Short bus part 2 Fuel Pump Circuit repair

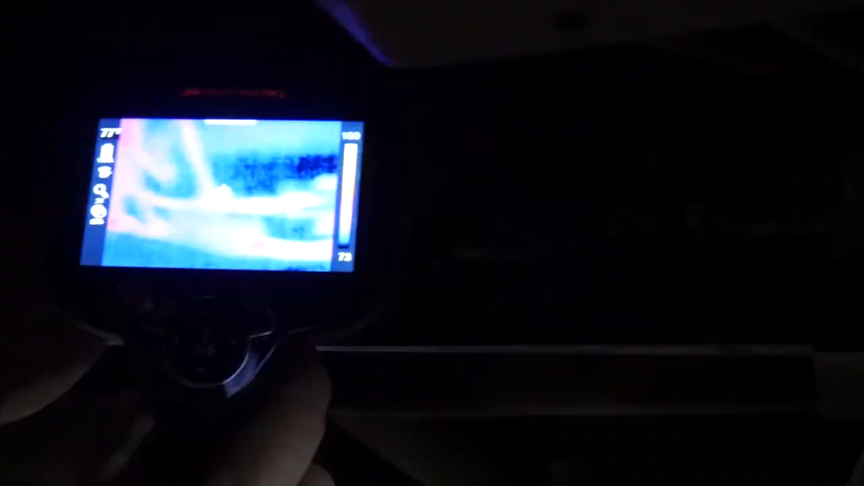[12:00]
Okay, we have no excessive heat. That's just a glare off of the fuel filter over there.
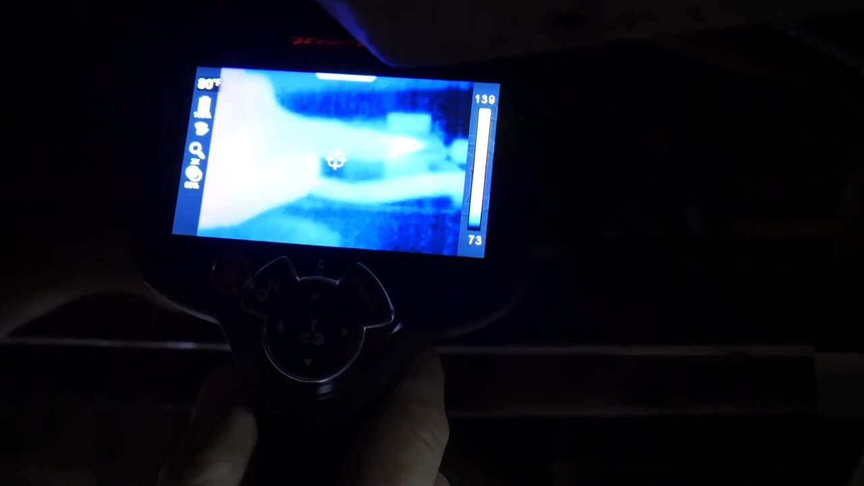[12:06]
But right here is the connector.
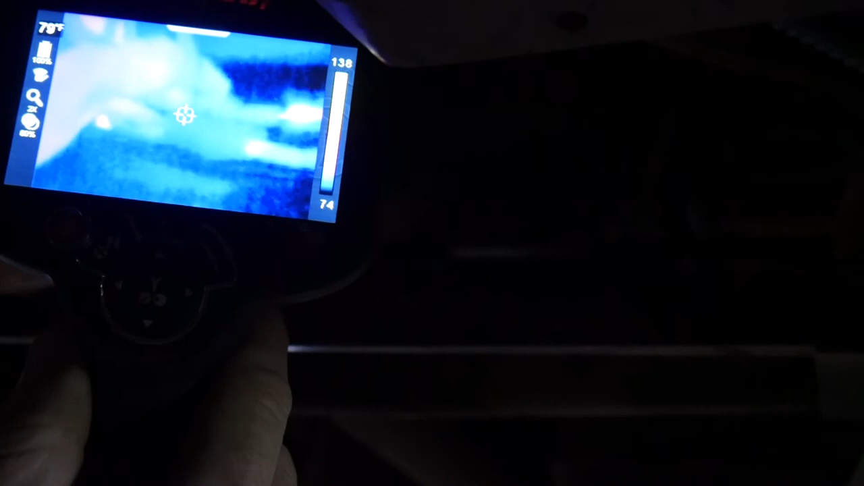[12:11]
Try and get that out of the screen.
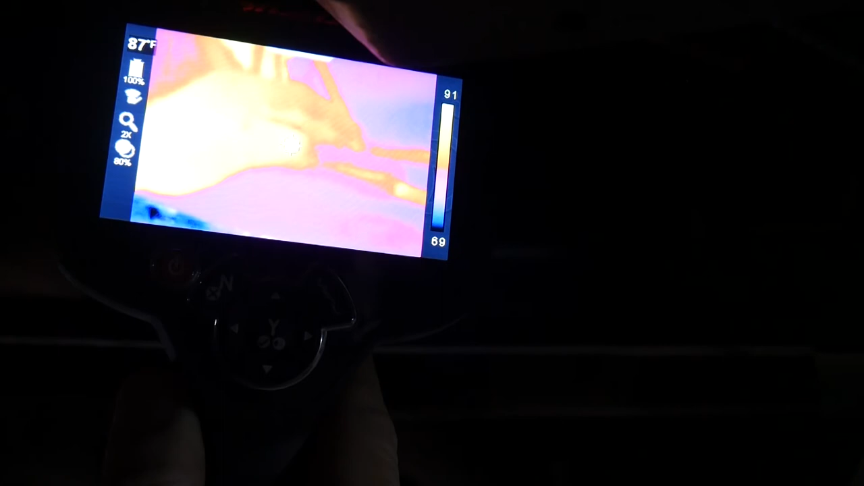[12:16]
On screen: spot 87°F
We've been running for about 15 minutes.
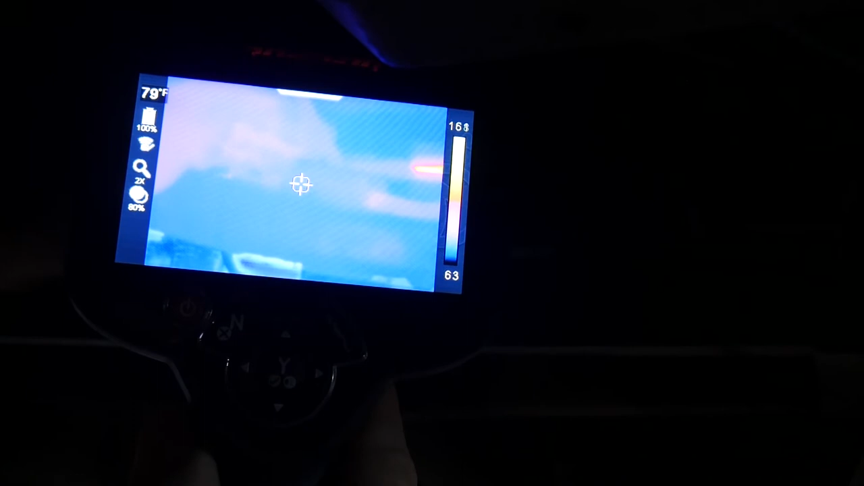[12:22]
On screen: spot 79°F
And the connector, according to the crosshairs, is about 80 degrees. So I think we are all good to go there.
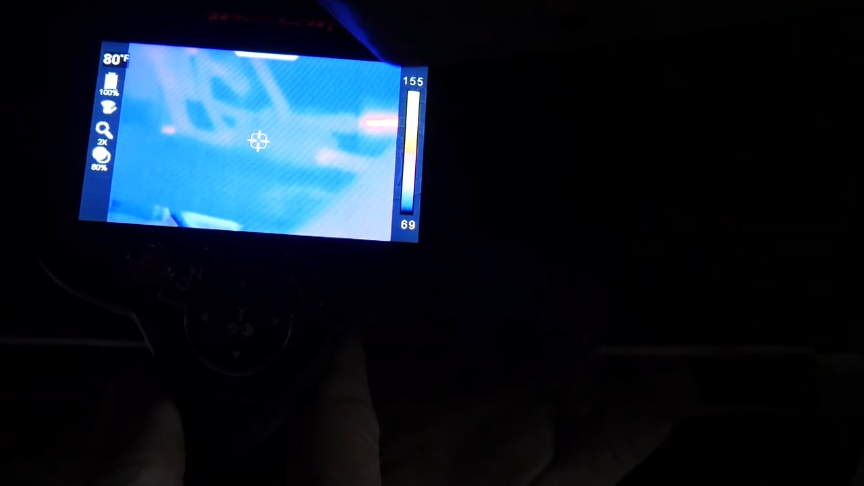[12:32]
On screen: spot 80°F
Let me see if I can block that false reading. Yeah, no excessive heat from the connector.